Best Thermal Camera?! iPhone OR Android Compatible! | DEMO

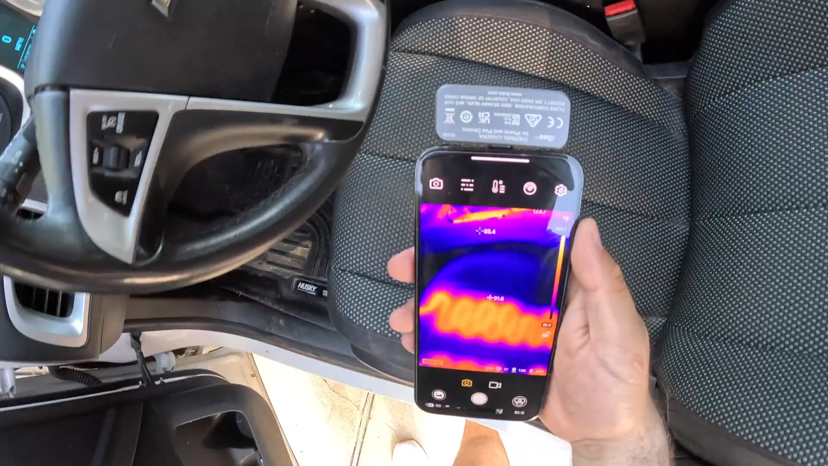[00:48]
Let's say you're interested to see if your heated seats are working for the winter.
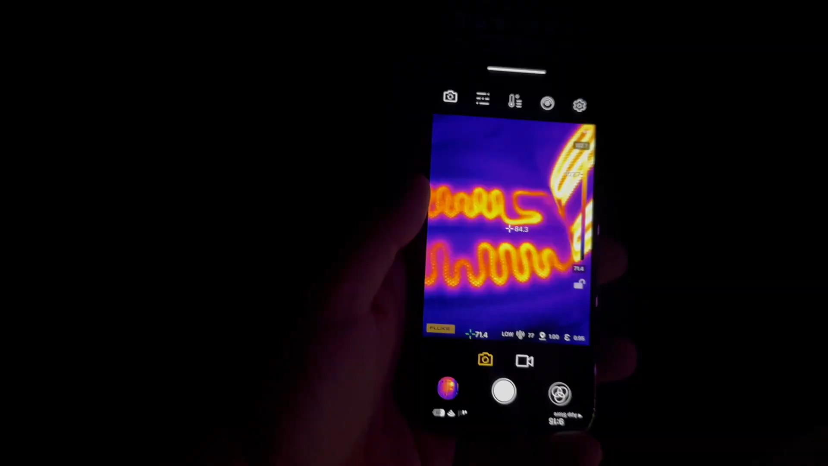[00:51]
Well, you can use this thermal camera to check the temperature and to make sure that they're working properly.
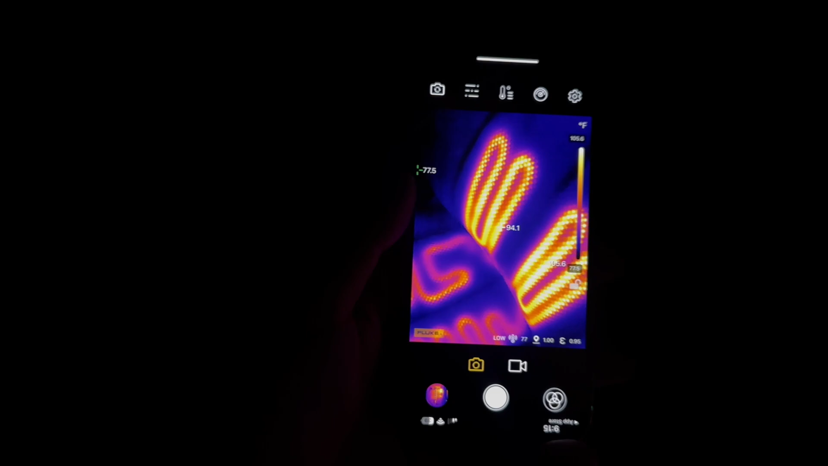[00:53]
Even checking to see if the air vents are blowing hot air.
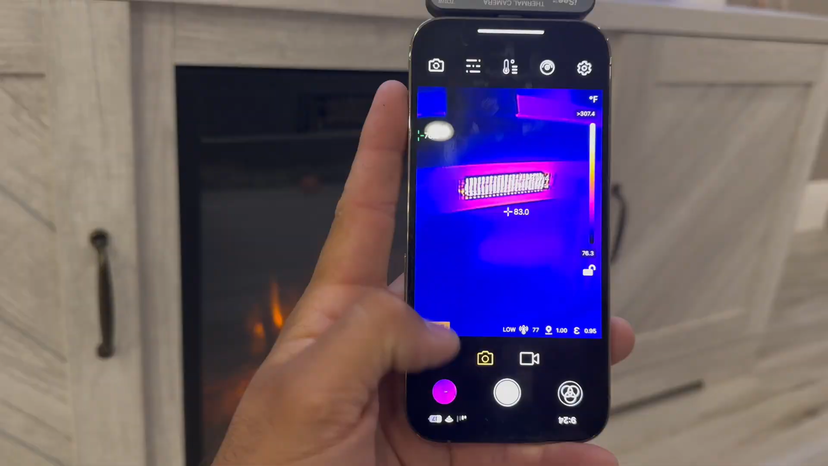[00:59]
On screen: spot 83.0°F, scale bottom 76.3°F
This mobile thermal camera can cover ranges from negative 10 degrees Celsius up to 550 degrees Celsius
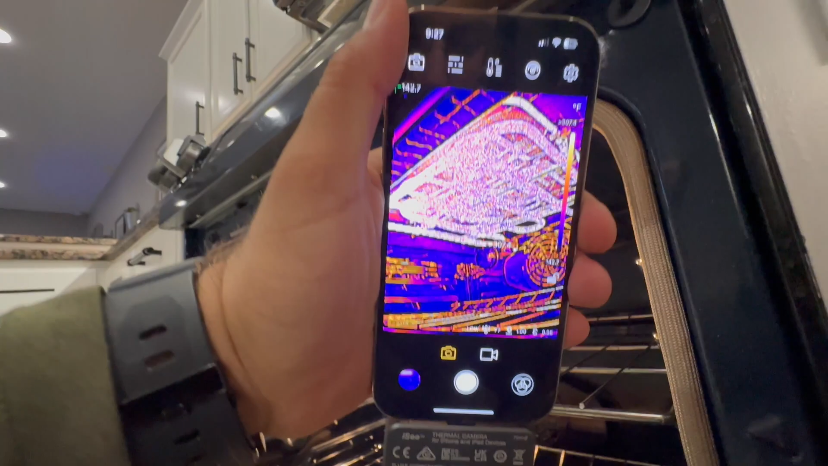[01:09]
With an accuracy of plus or minus 2%. Notice how it automatically switches the measurement range.
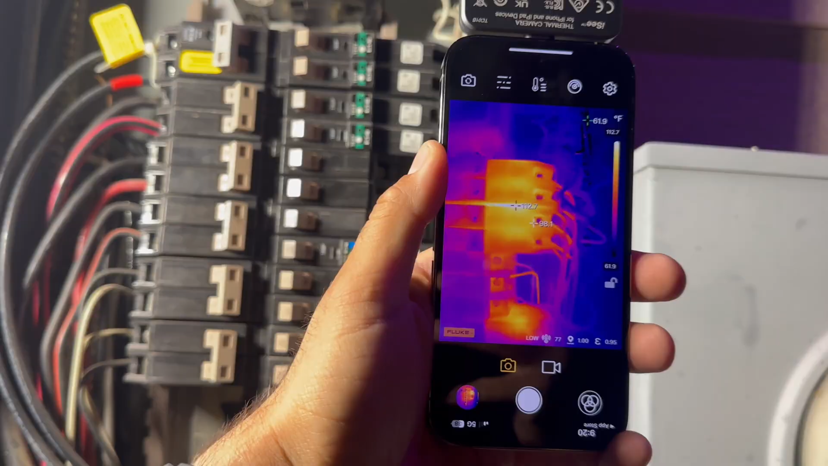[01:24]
Notice the two different measurements on the screen. The one directly in the middle is the temperature wherever you're pointing at.
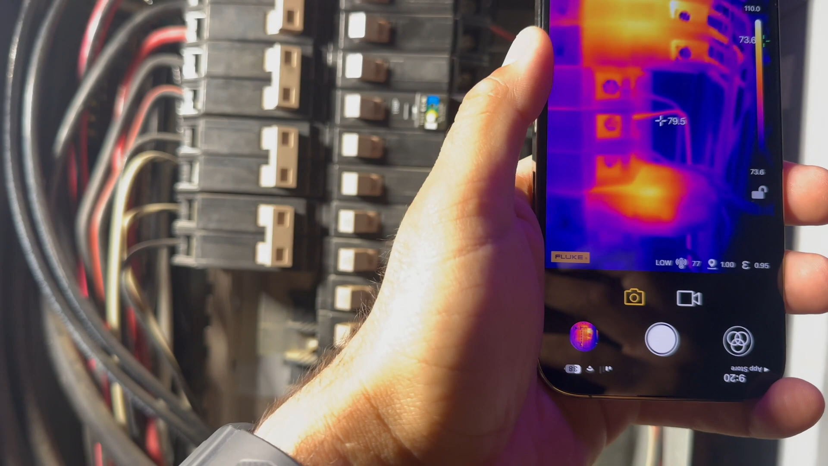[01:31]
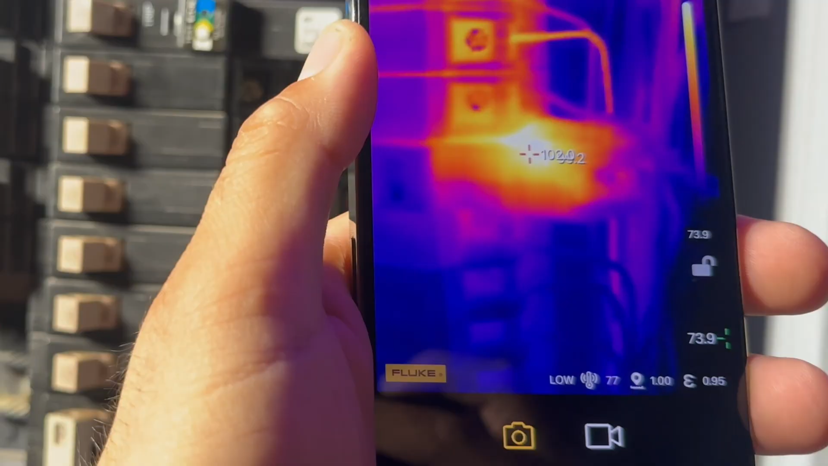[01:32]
And the one that's bouncing around is reading the hottest temperature in view.